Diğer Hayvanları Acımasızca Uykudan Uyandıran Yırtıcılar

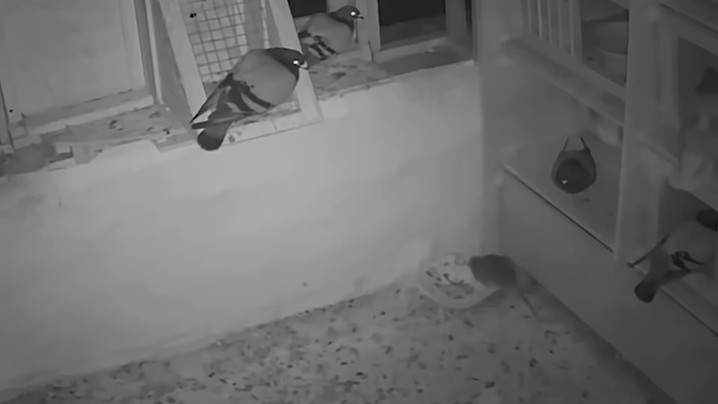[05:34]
Uyuyan güvercine saldıran sıçan Bu sinsi sıçan uyuyan birkaç güvercinin arasına sızıyor ve onlardan birini uyandırıyor. Güvercin ne olduğunu şaşırıp yattığı yerden fırlıyor ama sıçanın onu bırakmak gibi bir niyeti yok. Hemen peşinden gidiyor.
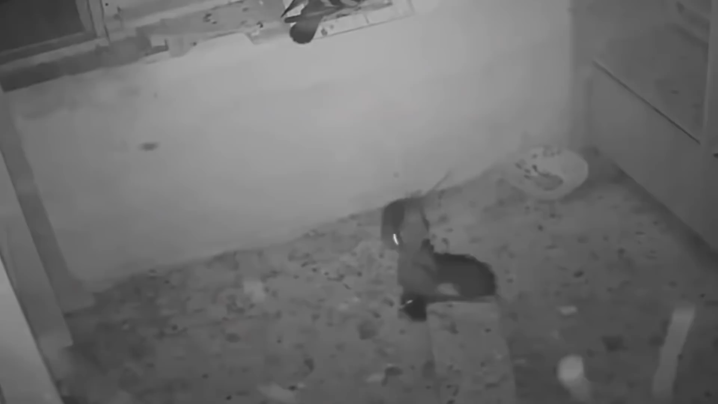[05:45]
Sıçan güvercini epey zor anlar yaşatsa da güvercinin en sonunda yüksek bir yere çıkmasıyla başladığı işi bitiremiyor. Leopar ve Uyuyan Karakulak Bu fotoğrafta bir leoparın öldürdüğü karakulağı bir yere götürdüğü görülüyor.
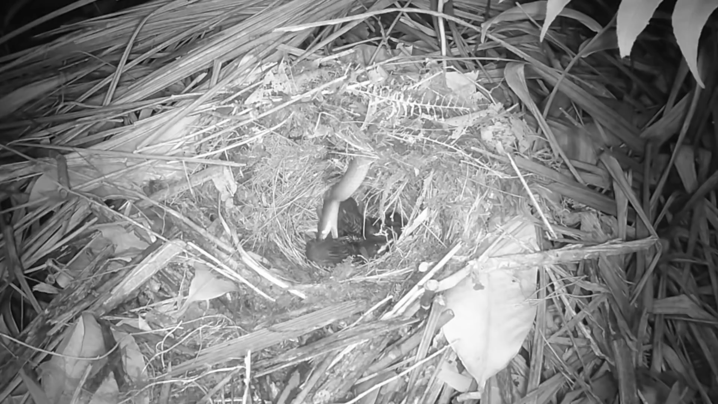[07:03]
Yuvada dört yavru kuş olduğu biliniyor ve bu yavrular gece vakti atıştırmalık bir şeyler arayan yılanın eline düşüyor. Yaprakları şöyle bir eşeleyen yılan uyuyan yavrulara denk geliyor ve biraz düşünüp aralarından birini seçtikten sonra yemeğe başlıyor. Buradaysa bir yılanın gelip yuvadaki yavruları nasıl da yediğini görüyoruz.